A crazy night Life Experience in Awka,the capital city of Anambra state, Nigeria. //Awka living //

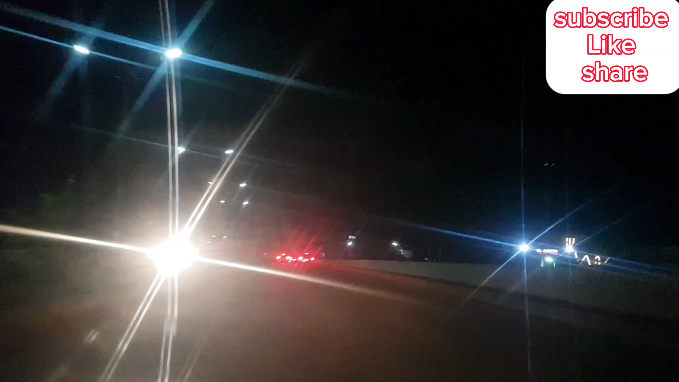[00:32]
share like and comment and if you are returning subscriber i want to say thank you very much for coming back so um i'll be taking you through um
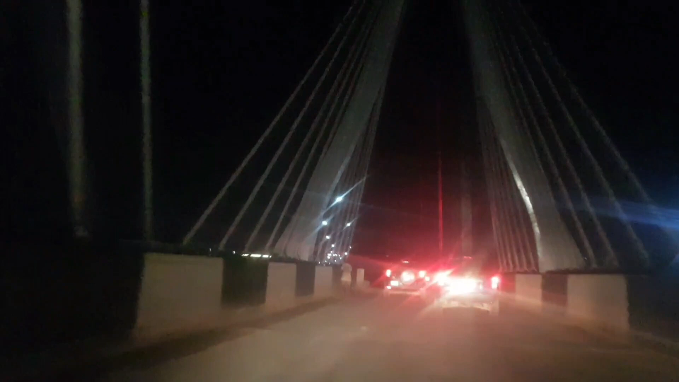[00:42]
the beautiful city of orca at night this is the night view of orca city
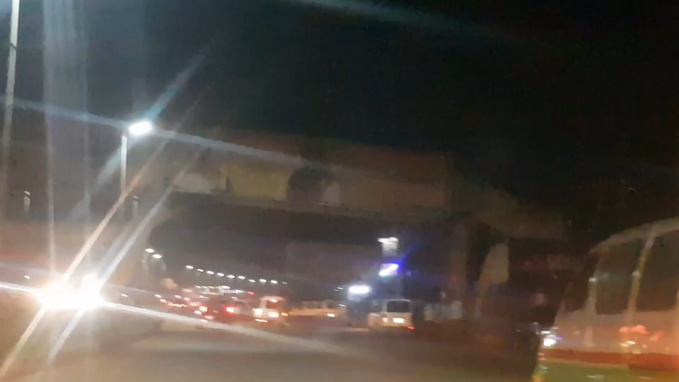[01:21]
city of orca capital of anambra state nigeria right now we are the um enugu on hr expressway
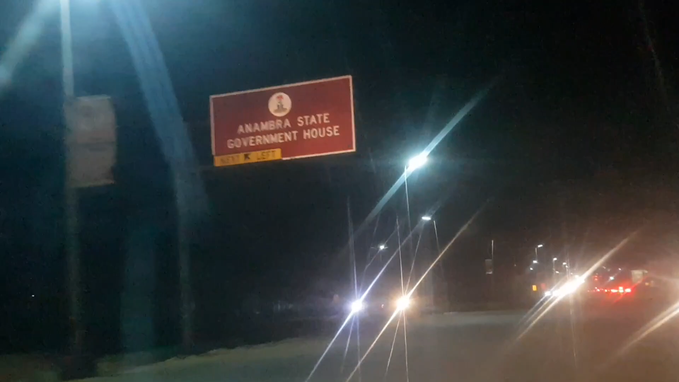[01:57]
towards the government house anambra state yeah we are still at the enugu onisha expressway um you